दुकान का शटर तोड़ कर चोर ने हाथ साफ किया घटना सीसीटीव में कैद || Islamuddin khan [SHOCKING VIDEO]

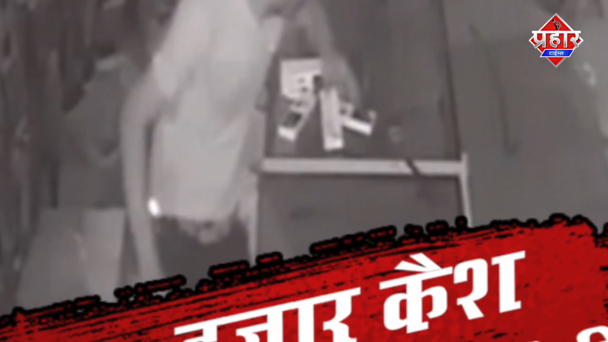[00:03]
दुकान का शटर तोड़ कर हुई चोरी 20,000 कैस
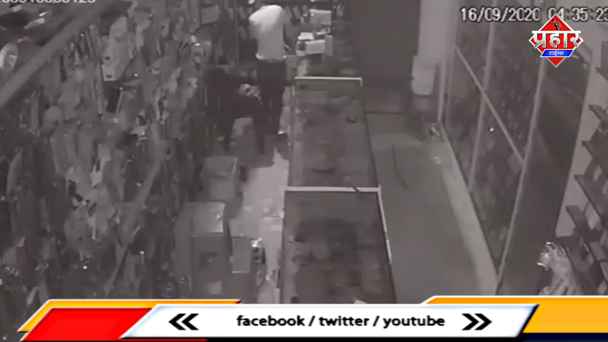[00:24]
चोर रात के समय दुकान का श्टर तोड़ कर दुकान में चोरी की है मामला भीमंडी शहर के निजामदीन पुरा का है जहां घर फोड़ी बाइक की चोरी